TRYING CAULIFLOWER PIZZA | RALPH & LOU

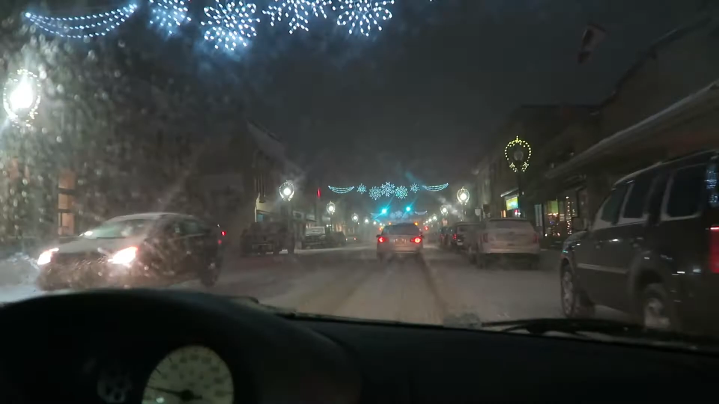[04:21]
It's a blustery evening, but it's pretty all these lights out little town all decorated festively